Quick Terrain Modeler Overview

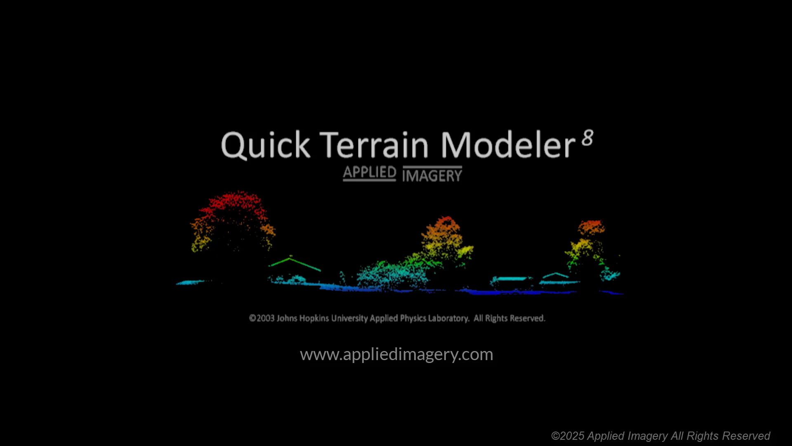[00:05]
Quick Terrain Modeler is the world's premier 3D point cloud and terrain exploitation software package designed for use with LiDAR, but flexible enough to accommodate any 3D data source. Quick Terrain Modeler provides an easy-to-use software experience
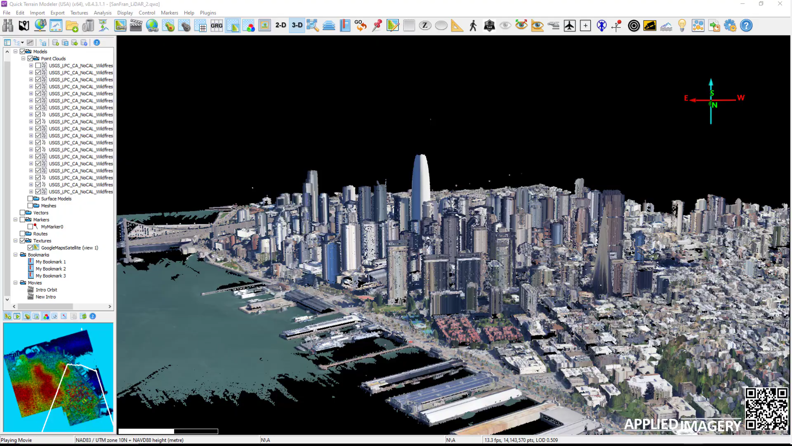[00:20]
that allows users to work with huge 3D datasets, quickly analyze that data, and export a wide variety of export products, all with a minimum of training and experience.
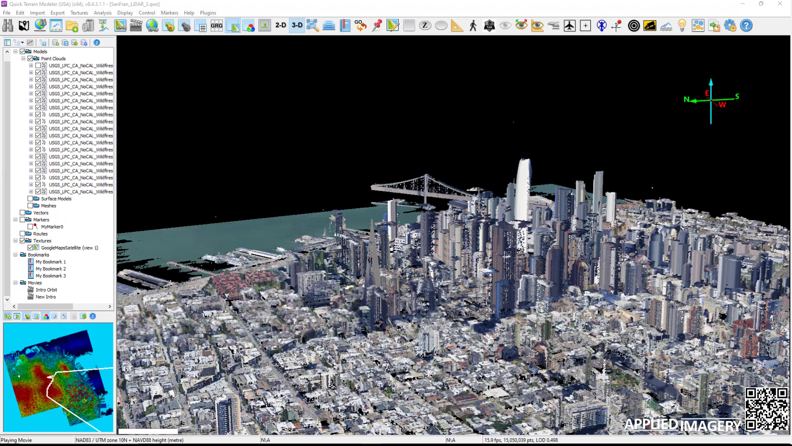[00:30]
For geospatial professionals, there is no shortage of data. The challenge is to find the data you need when you need it.
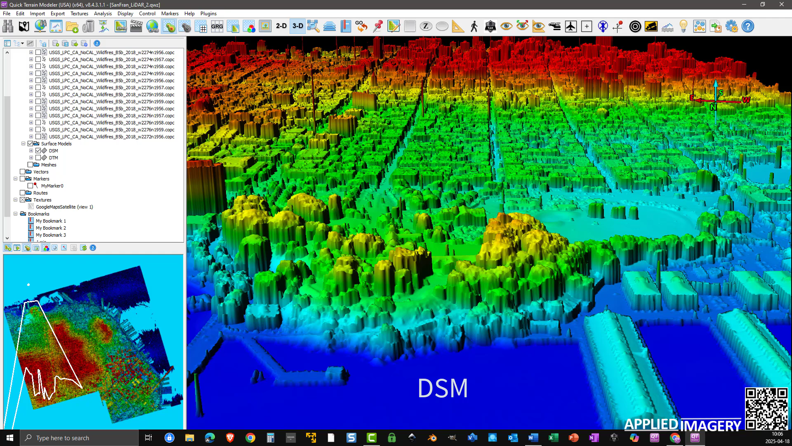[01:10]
Quick Terrain Modeler converts geospatial coordinates and vertical datums on the fly, so feel free to load data from a variety of sources
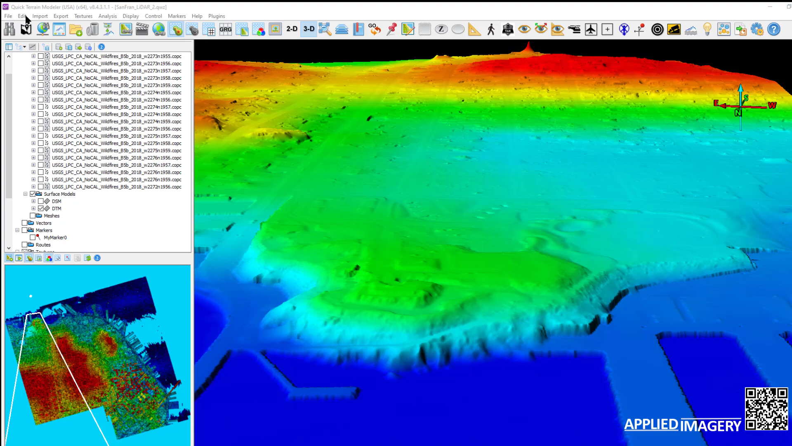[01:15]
in a variety of resolutions and coordinate systems into the same scene.
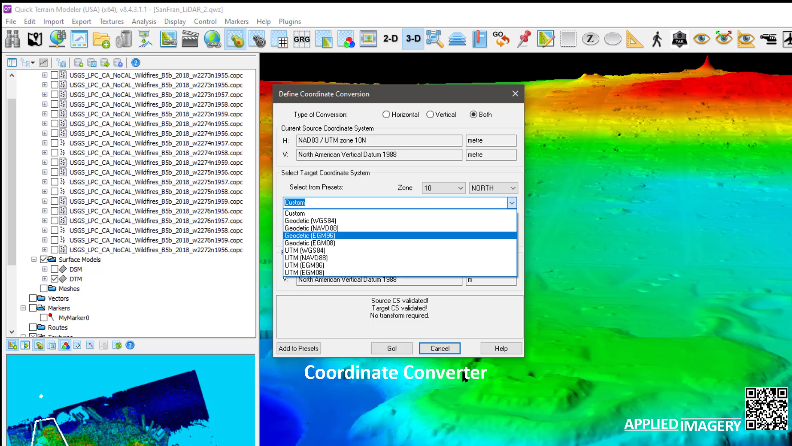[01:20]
Once you have the 3D data loaded, you can drape 2D imagery on top, either file-based or from a web mapping service. Customize elevation palettes, set lighting direction,
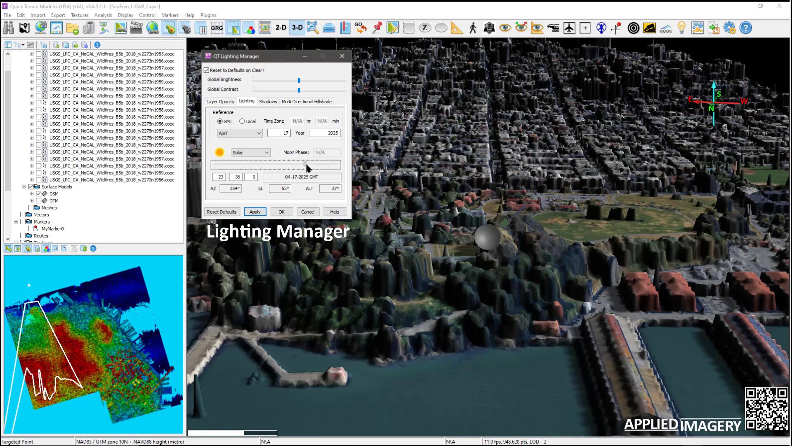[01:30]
cast virtual shadows, add contour lines, and many other visualization options.
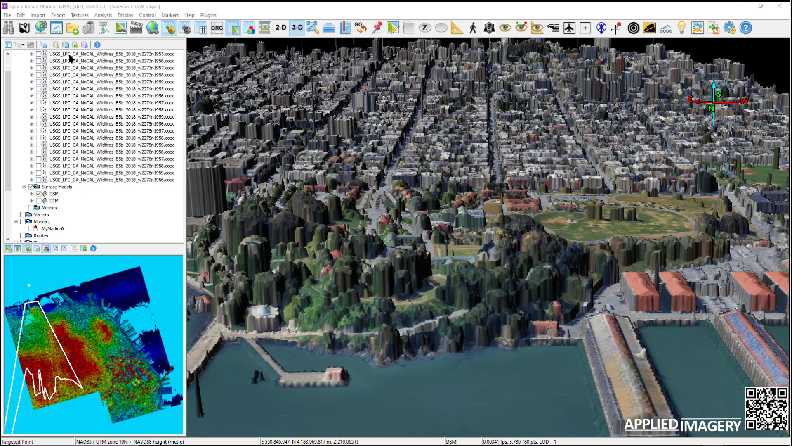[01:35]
Inspecting your 3D data means knowing what data you have and assessing the content and quality of that data.
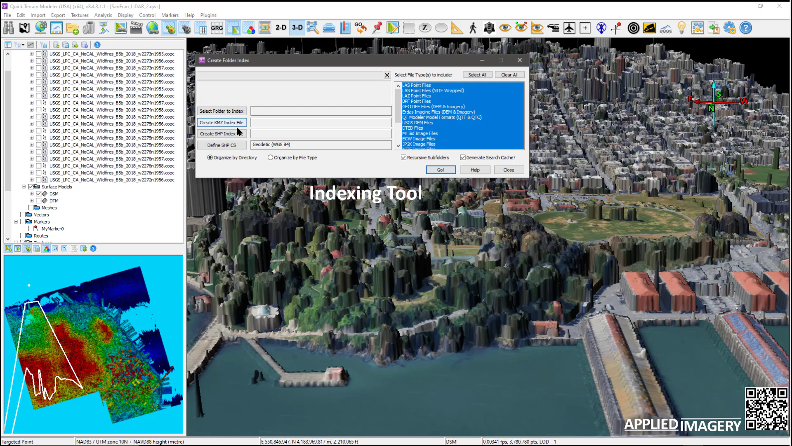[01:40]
Quick Terrain Modeler's indexing tool provides an interactive visual coverage map of all data and imagery holdings.
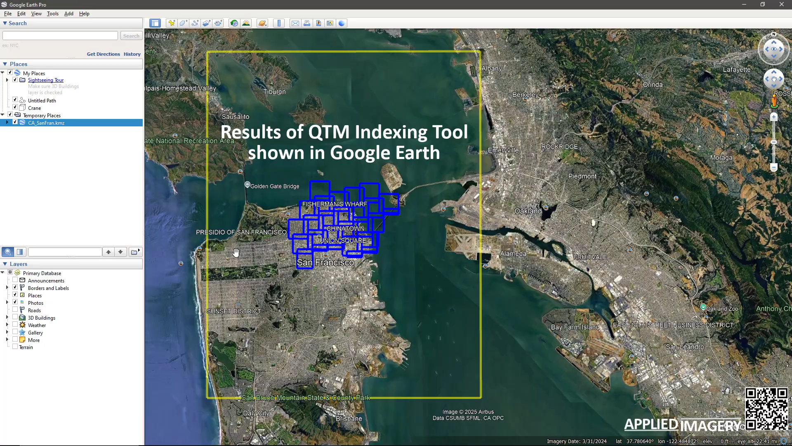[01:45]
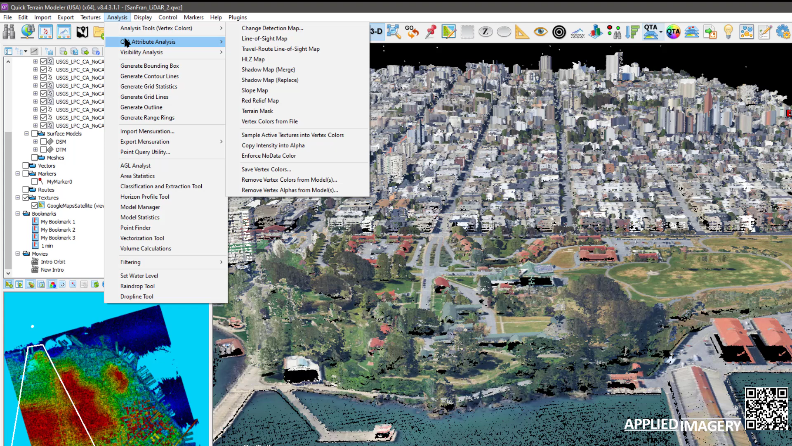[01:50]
It can also colorize and filter point clouds by point level attributes, interrogate individual point attributes,
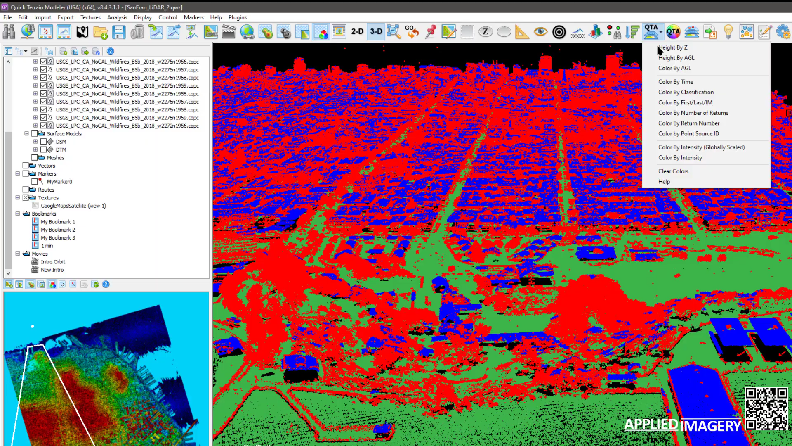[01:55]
compare elevations to known control points, and provide powerful statistical analysis.
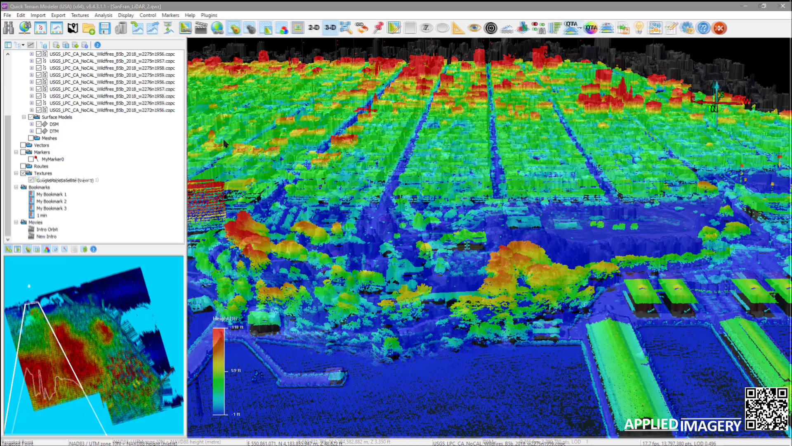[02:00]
Quick Terrain Modeler's powerful 3D editing tools range from simple cutting and cropping to point cloud attribute filtering,
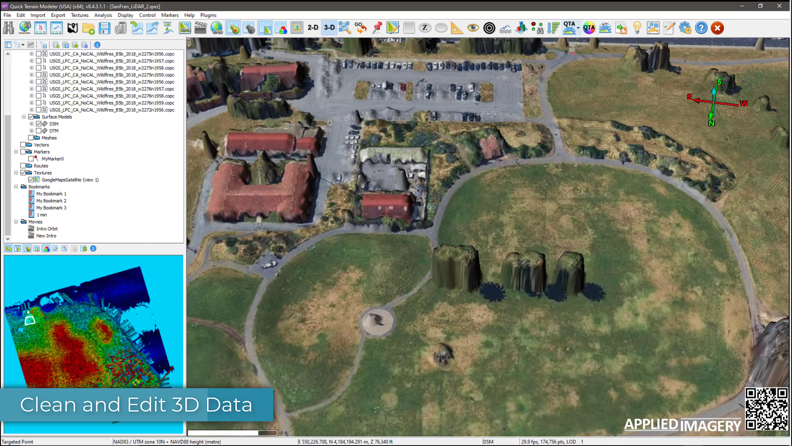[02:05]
classification, and editing buffers around linear vectors.
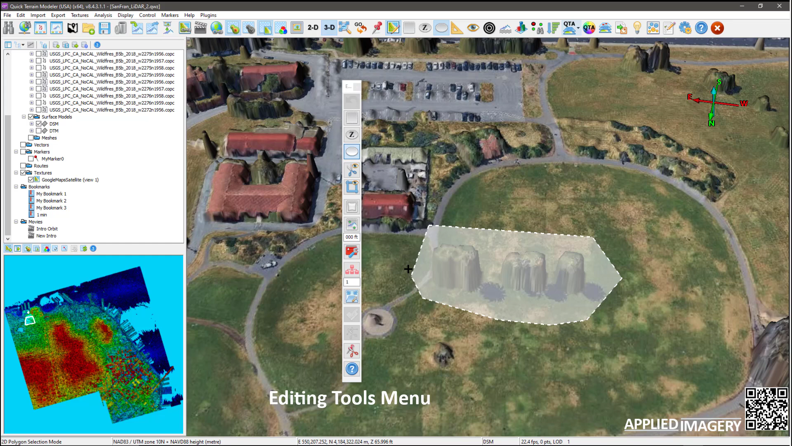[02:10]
While many of these tools work equally well on point clouds and surface models, QTM's point cloud editing tools make quick work of initial point cloud cleanup.
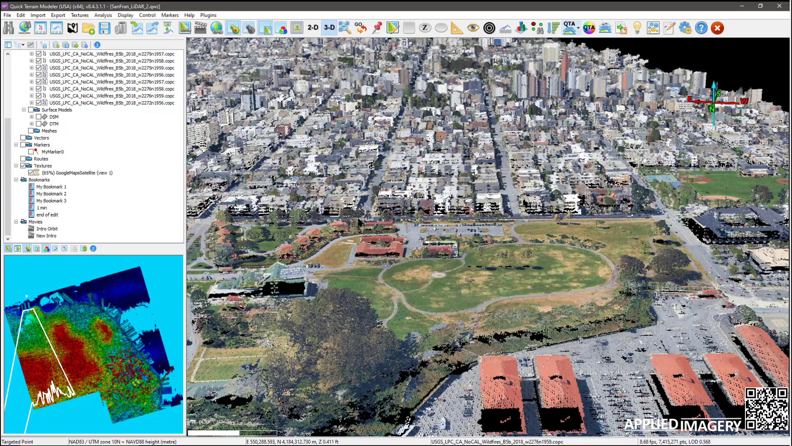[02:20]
Removing noise, correcting or converting geo-registration, automatic point cloud classification, and more. These tools are largely intuitive, visual, interactive, and very fast.
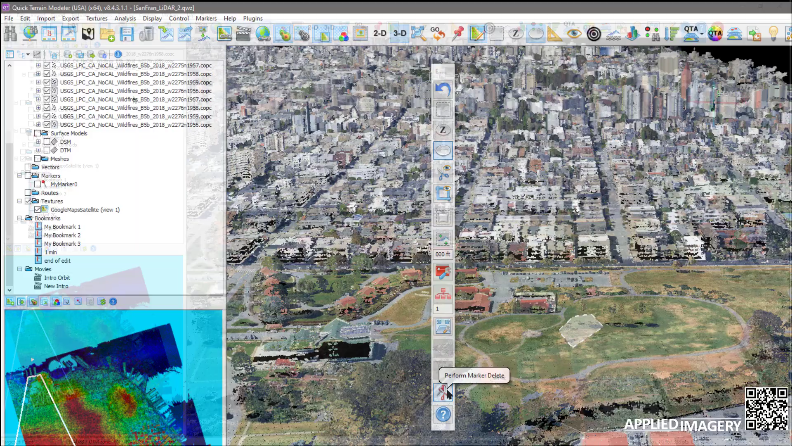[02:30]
Quick Terrain Modeler's classification and extraction tool automatically classifies point clouds,
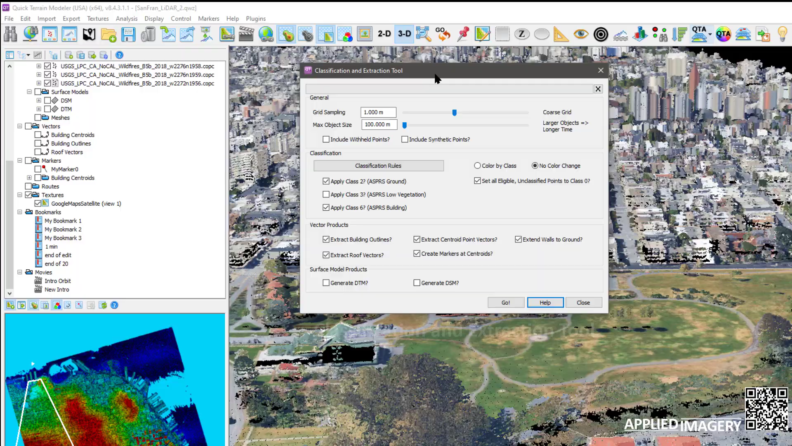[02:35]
extracts building footprints and roof vectors, generates building centroids,
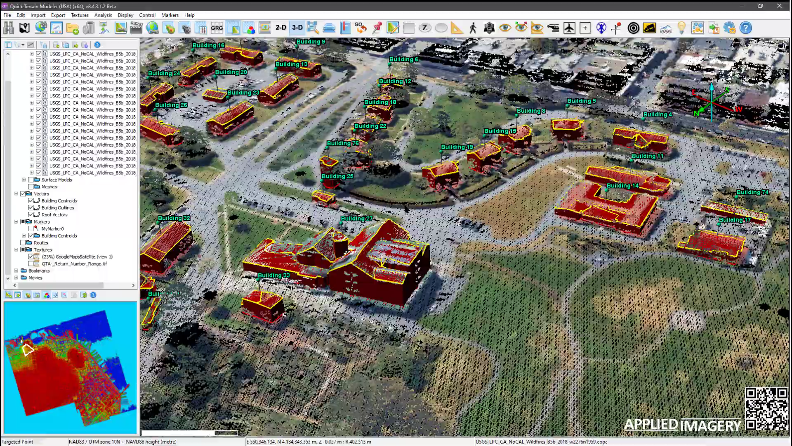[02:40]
and creates a digital surface model in digital terrain model or bare earth, all with a few button clicks. Quick Terrain Modeler's manual editing tools make building cleanup a breeze.
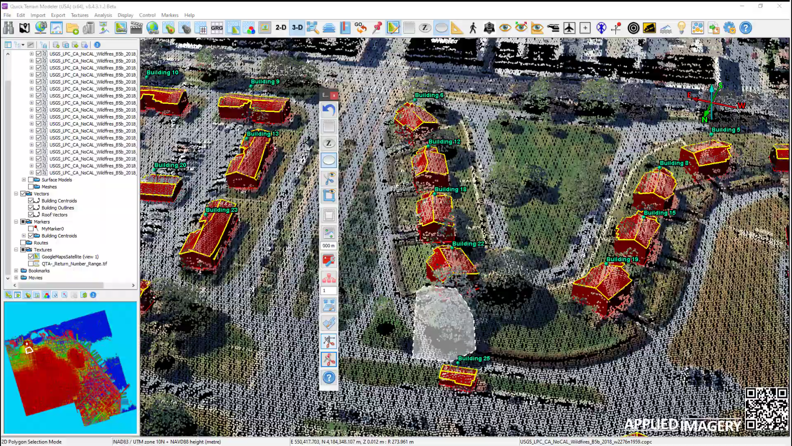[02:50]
Extracted building products can be easily exported as a shape file,
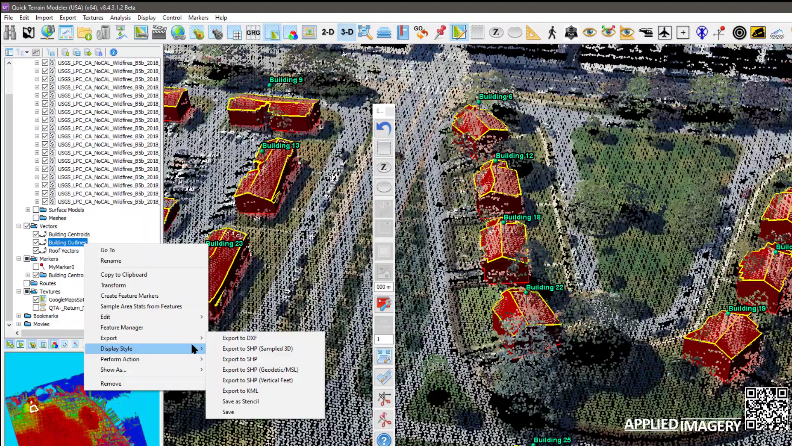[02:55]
a KML or KMZ files and DSM or DTM models,
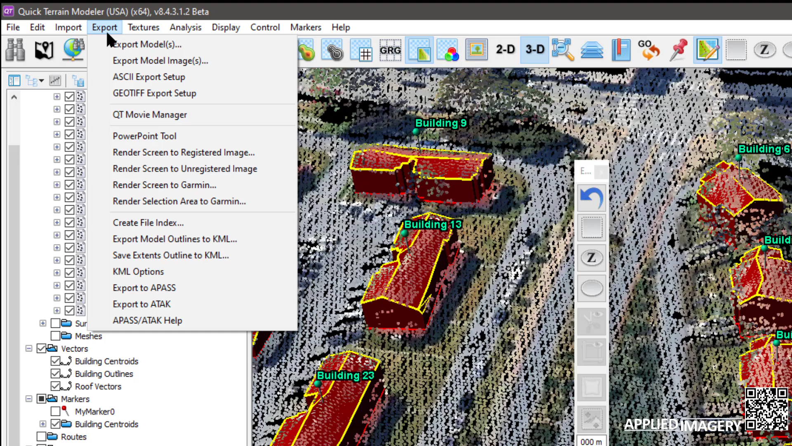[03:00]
and can be exported as geo-referenced TIFF files.
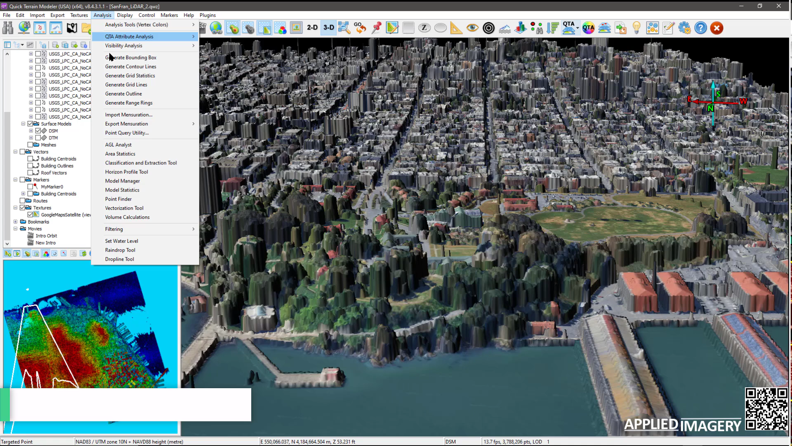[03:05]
Quick Terrain Modeler offers a vast array of 3D geospatial analysis tools.
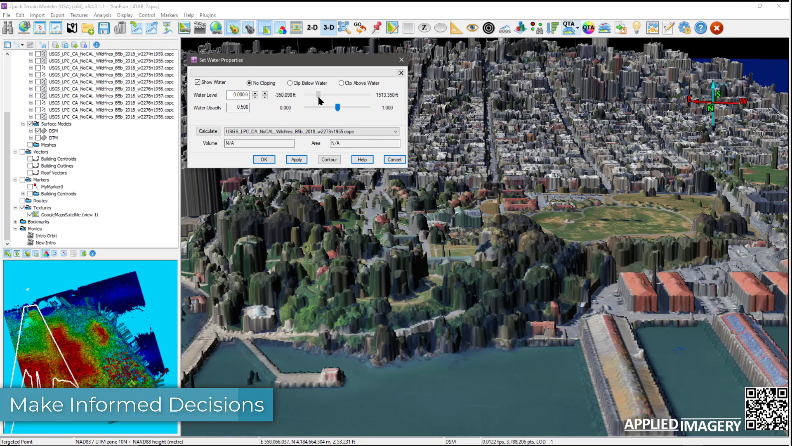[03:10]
They range from basic 3D measurement tools to line of sight, slope analysis,
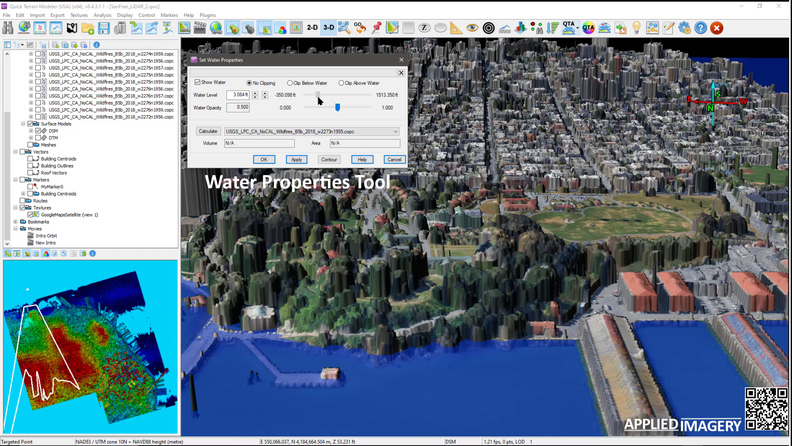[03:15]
helicopter landing zone analysis, flood analysis, volume metrics, and communications analysis.
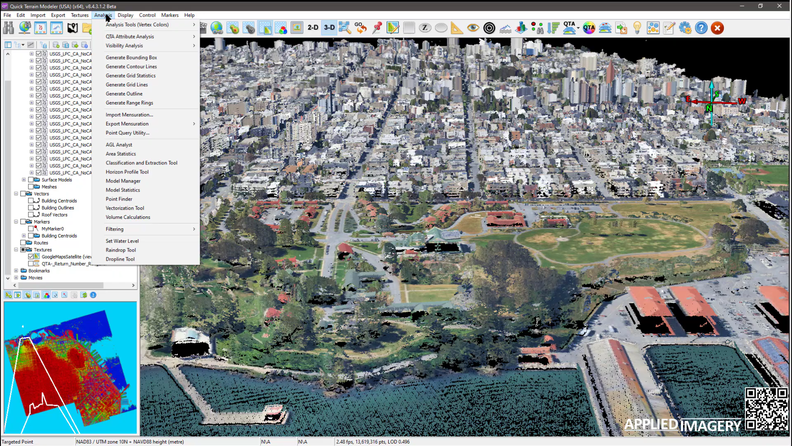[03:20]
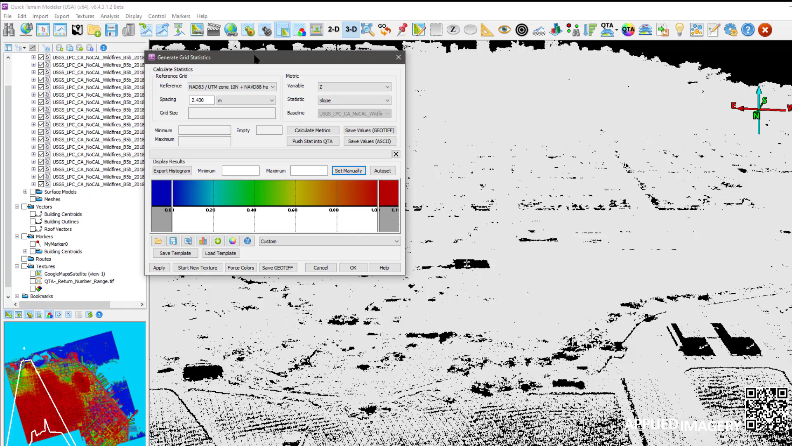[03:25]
Hardcore point cloud users will find powerful statistical analysis tools, point level attribute analysis, and filtering.